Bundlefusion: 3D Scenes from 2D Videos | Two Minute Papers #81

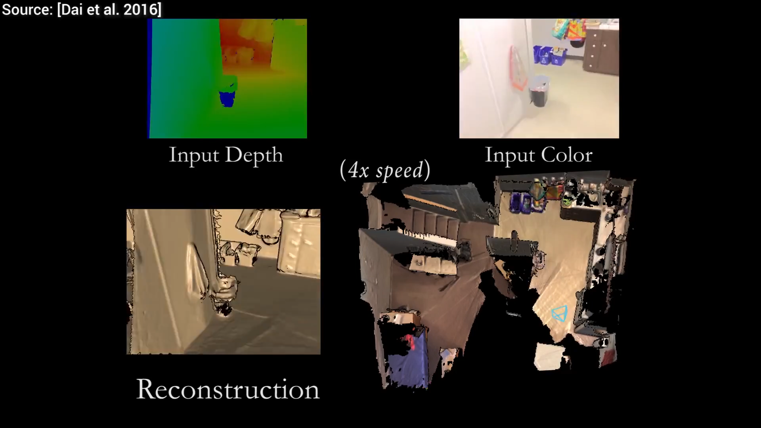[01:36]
an Nvidia Titan X video card was used, which is currently one of the pricier pieces of equipment for consumers,
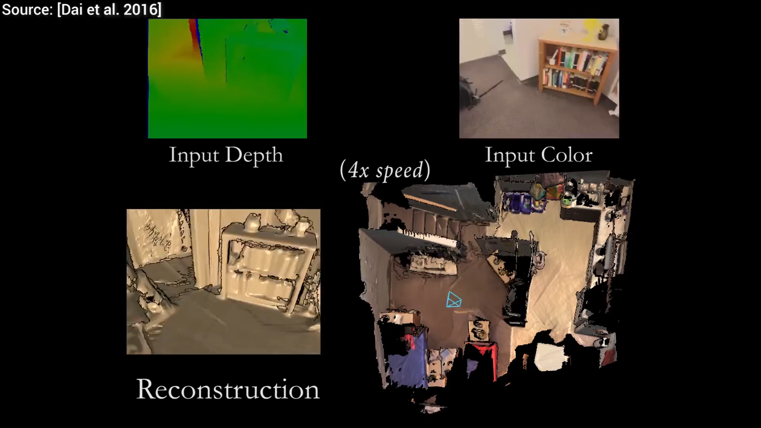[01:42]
but not so much for companies who are typically interested in these applications. If we take into consideration the rate at which graphical hardware is improving, anyone will be able to run this at home in real time in a few years' time.